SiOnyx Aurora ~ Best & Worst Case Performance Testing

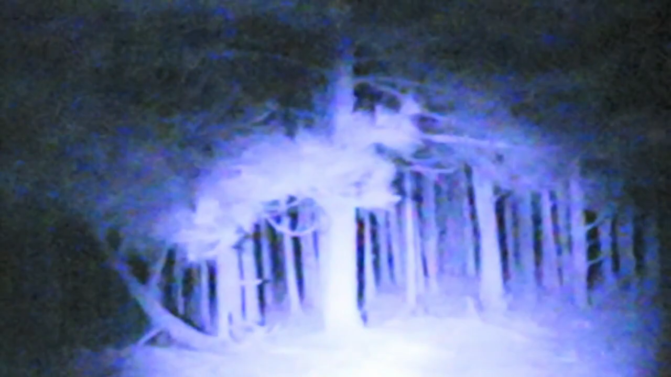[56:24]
Now we are zoomed in, so, again, if I go, if I go wide angle, I can tell that we have a lot better.
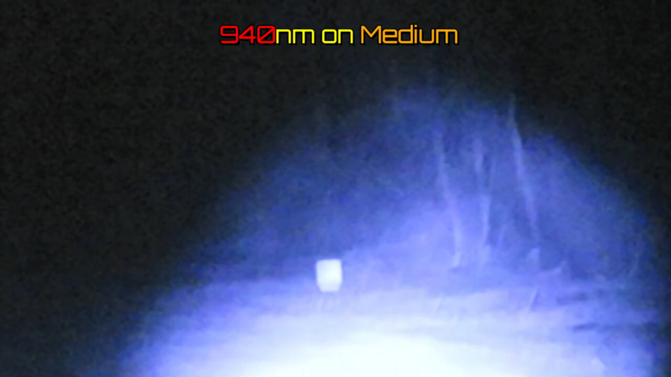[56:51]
And, again, uh, you're seeing pretty good. pretty darn good.
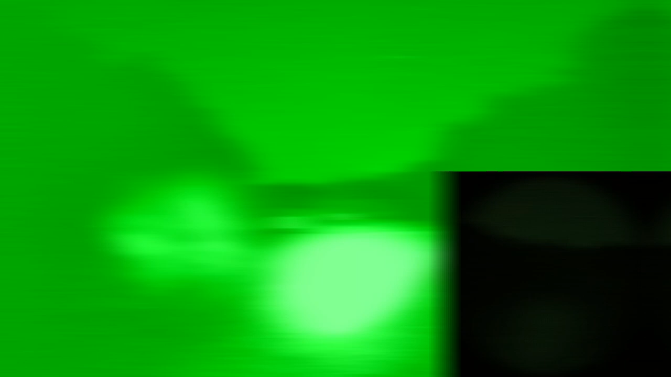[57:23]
I don't breathe. I'm making too much fog. So, there's our green screen. And, like I said, you know, it's, uh,
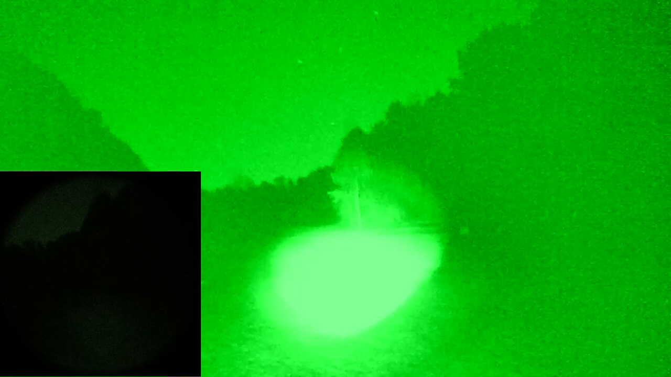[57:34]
the green screen is very difficult to work with because it just, it's really too darn much.
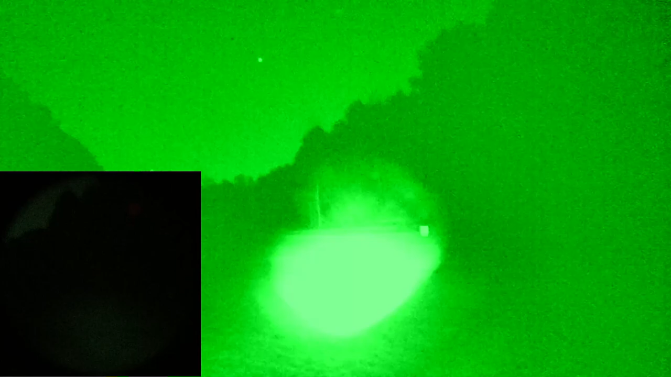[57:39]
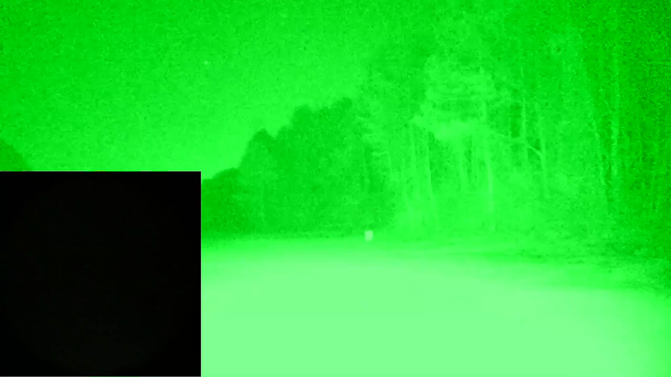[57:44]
It's really too much contrast.
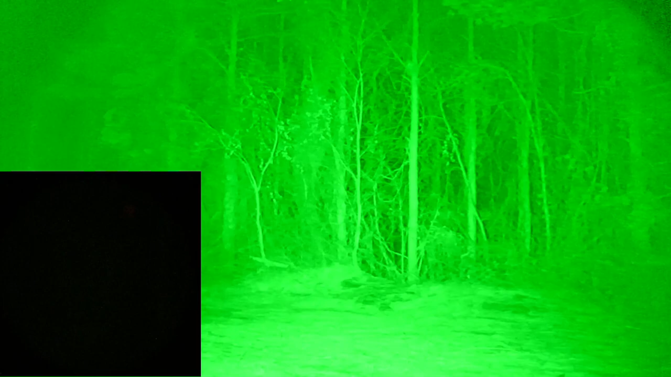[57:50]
I mean, that's not too bad there, but, uh,
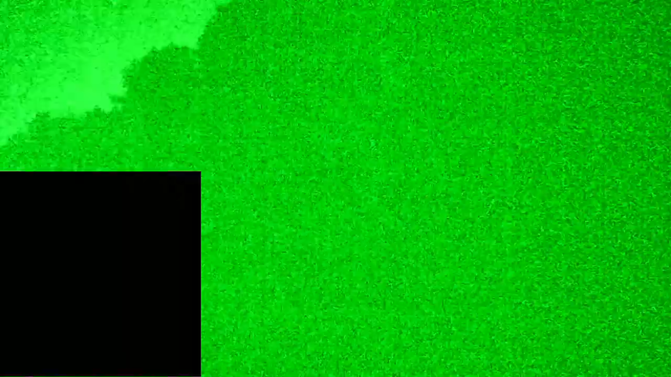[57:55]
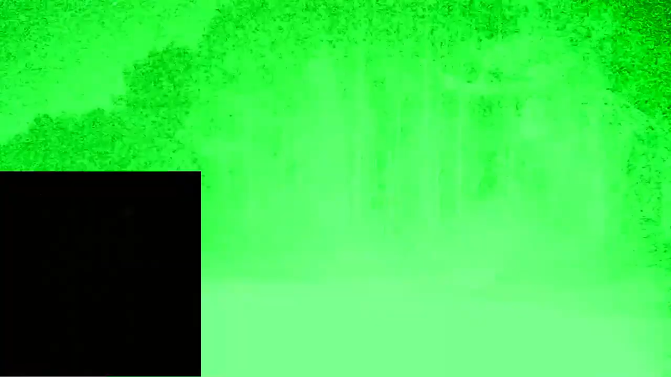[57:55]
there you have it. Green screen.
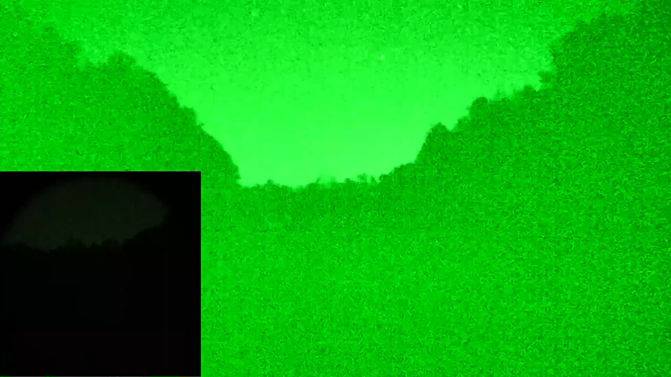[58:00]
Let's go ahead, bump our 850 illuminator on and get it dialed up.
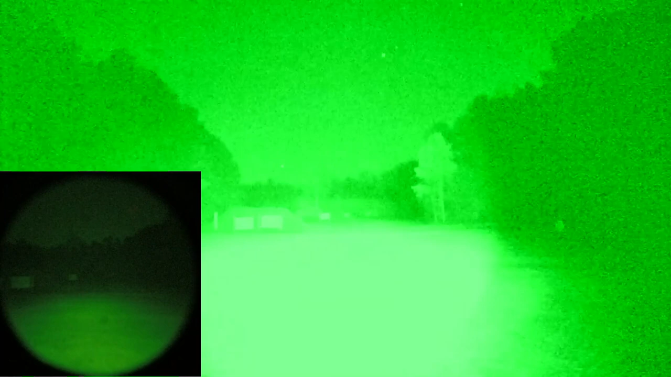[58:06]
Got to part with a little bit, a little bit more of our Gen 1 here. and I did want to take some, uh, there we go.
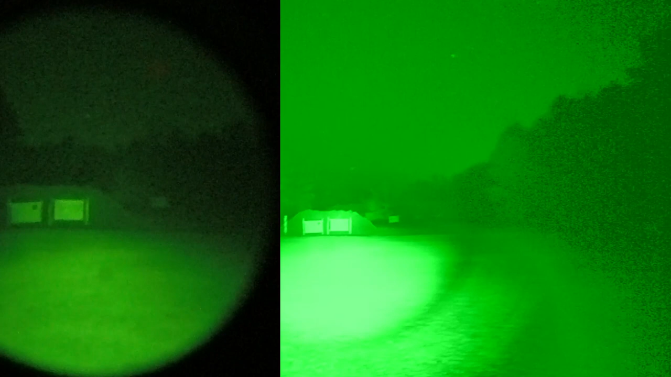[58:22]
A little bit more beamed in. Almost too bright for the scionics. Yeah, let me go ahead and change the scionics.
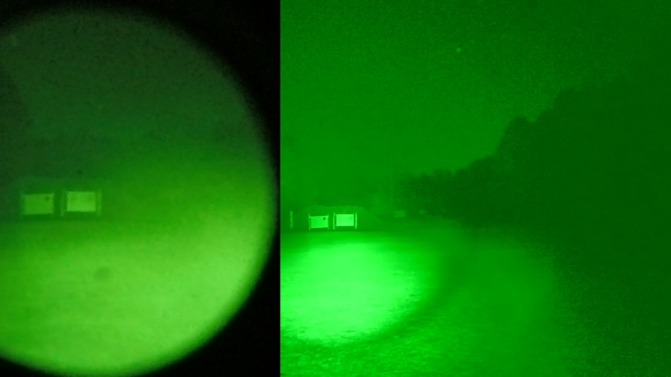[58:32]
I'm going to pause recording on the scionics and go back to our, uh, our night color mode here.
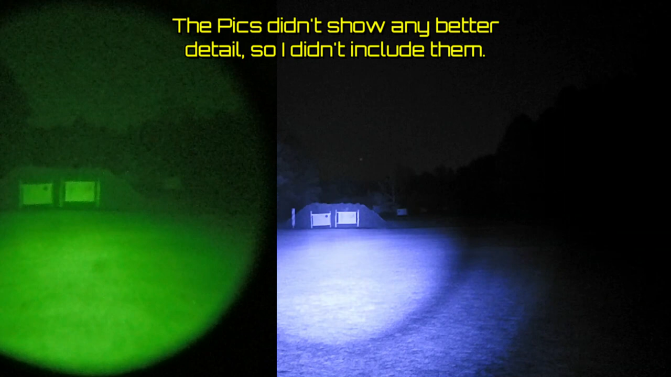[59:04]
and a scionics just to, uh, just to, just to try and, uh, again, show. The scionics will look the same as the video, but I think with some good pictures I might be able to show a little bit better representation of the detail on this Gen 1. So, again, uh, they both have pros and cons. Cionics definitely has better amplification. You can use a 940 illuminator, but lower resolution. Gen 1 better detail, but you're limited in other ways. So, let's go ahead and we'll cut this and, uh, take some pictures and that'll be it.
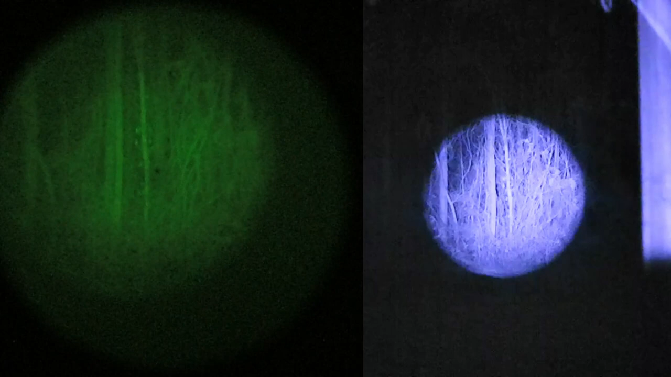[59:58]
So, there's just the, uh, built-in illuminator on the bearing optics and I wanted to show you how well it works. Uh, and there's our 75-yard target and I can't tell if,
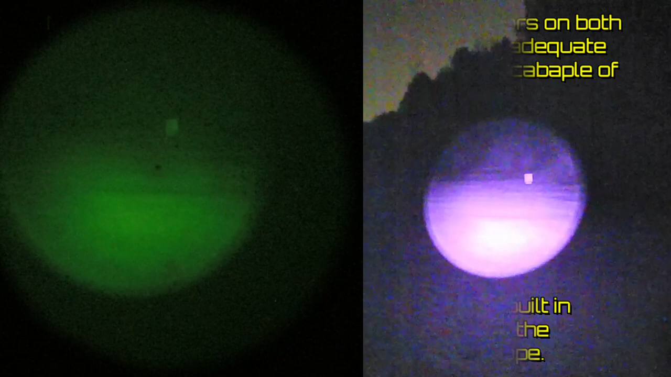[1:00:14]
oops, there's my glasses. I can't tell if I've got the bearing optics actually focused that well. Uh, that might be close, but anyway, uh, so I did want to just look around with just the built-in illuminator to show you how well the bearing optics illuminator works for the bearing optics and, uh, the psionics both.